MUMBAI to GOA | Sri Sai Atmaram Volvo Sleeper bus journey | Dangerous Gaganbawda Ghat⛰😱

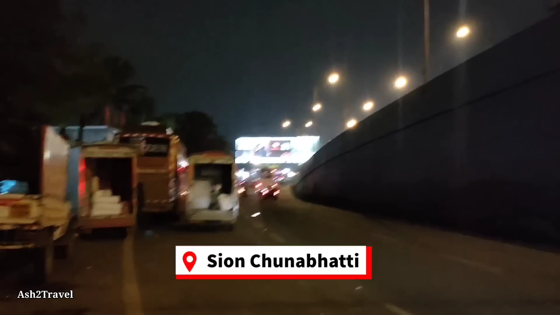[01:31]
You can see National Amba just leaving. So bus reporting time is 8:45